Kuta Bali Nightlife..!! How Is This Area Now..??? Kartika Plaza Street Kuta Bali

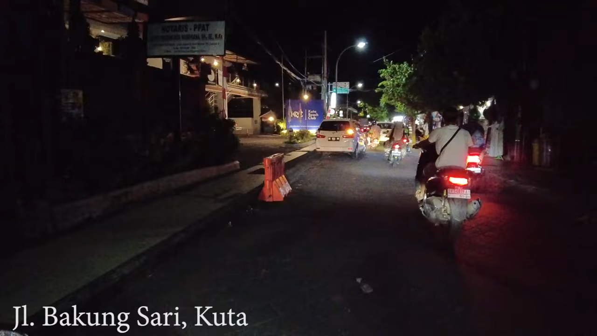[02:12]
Okay, let's keep driving, and here on the left side is Kuta Beach Club. It looks not really busy from outside, but I think maybe the hotel is busier,
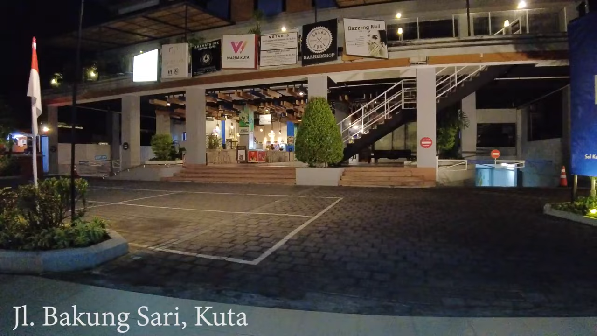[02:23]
maybe inside, I mean, people are still in their room. And here is Ramayana Suites and Resort, it is very nice resort, I've been inside, it looks so good.
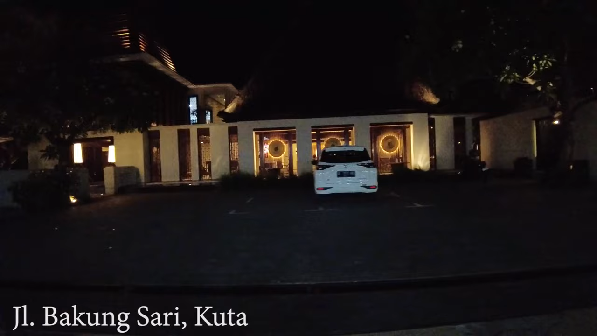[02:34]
So, if you want to stay there, you may do so.
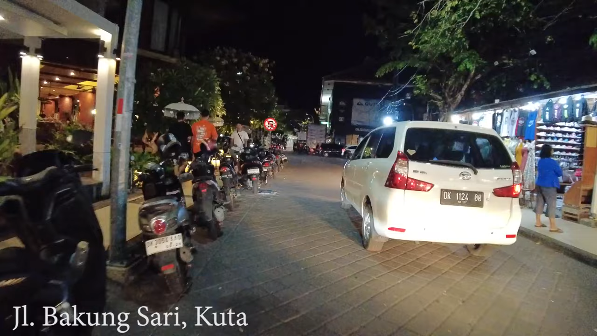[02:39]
The location is very nice, it's very close to Kuta Beach, and you can get everything here.
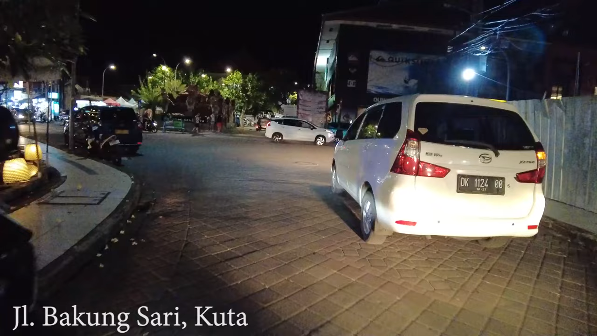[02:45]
And that is the Kuta Art Market, but of course,
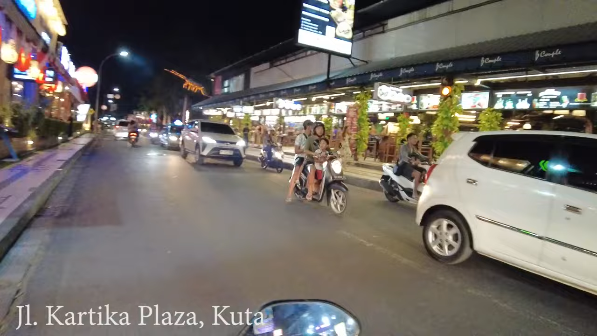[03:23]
There are a lot of restaurants here on the right side. The building is the one, guys, but food, you can find so many kinds of food. Indonesian, seafood, Indian, so many.
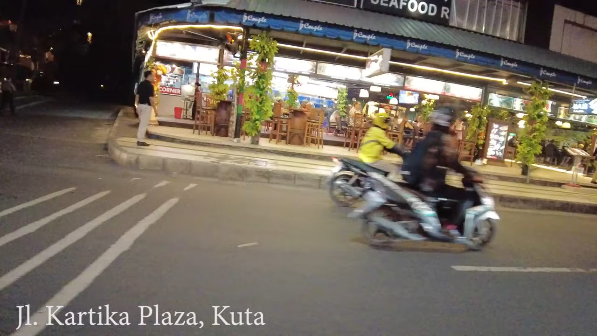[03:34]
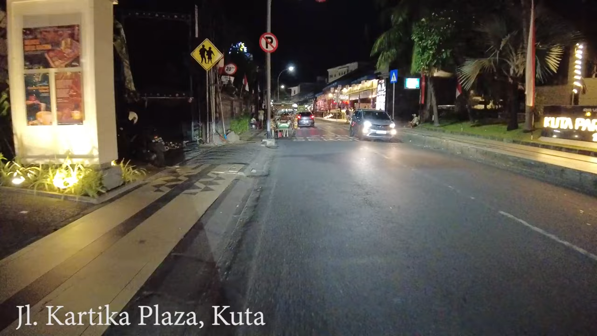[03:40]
So, you don't need to worry if you stay around here, where to eat.
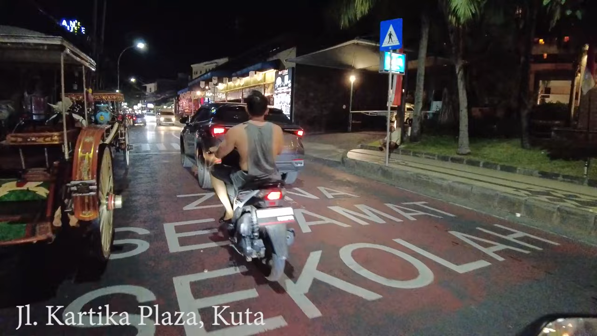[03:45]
And here is another spot bar, which is Matilda.
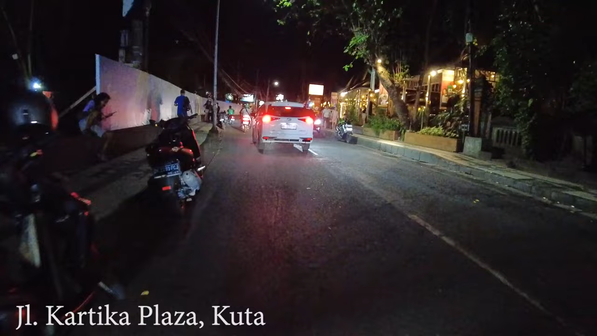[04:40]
The Italian restaurant, Dolce Vita. Every time I pass by, even lunchtime, also, they are busy.
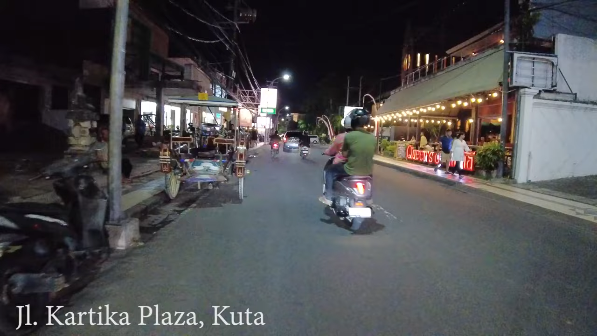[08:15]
queens of india if you love indian food there are many options here they have indian masala queens of india they have i forget the other name
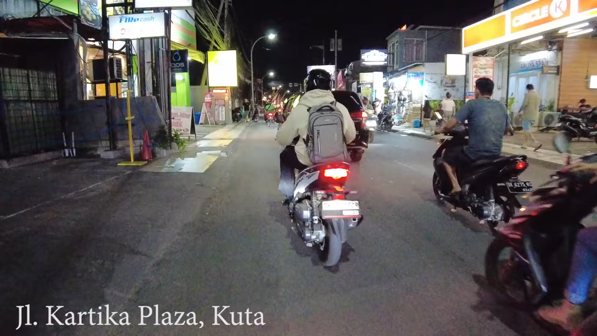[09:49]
You will see a lot of shops, restaurants, and if you want to go to the mall. You can go to like two malls guys. You can go to Lippo Mall, you can go to Discovery Mall.
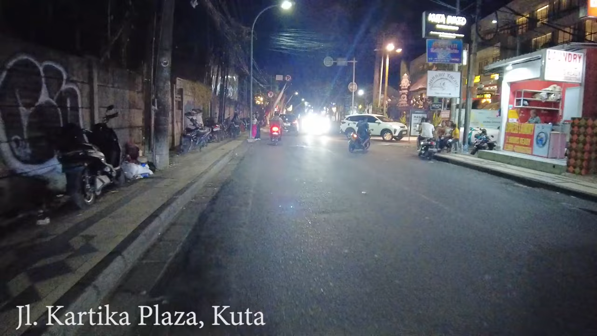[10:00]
Still walking distance I can say. This is the Lippo Mall on the right side here.
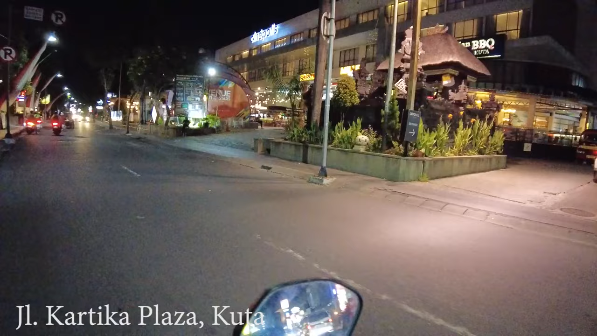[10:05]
It is nice place also, especially if you love to have your dinner here. There is a live music and a lot of options for food, restaurants of course.